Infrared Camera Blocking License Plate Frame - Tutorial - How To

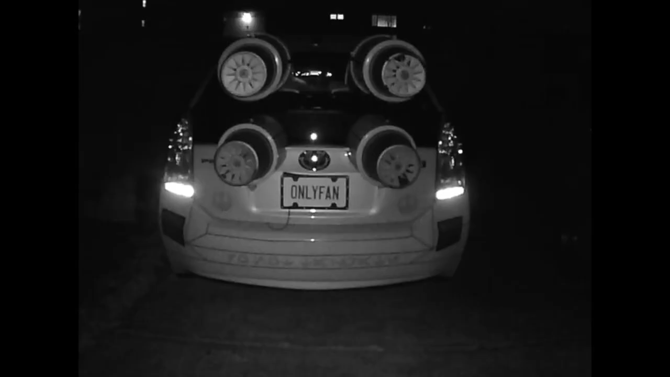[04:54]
And here is a view directly from the camera. Pretty cool stuff, huh? If you want to see what it looks like in regular mode, I've switched to the day mode.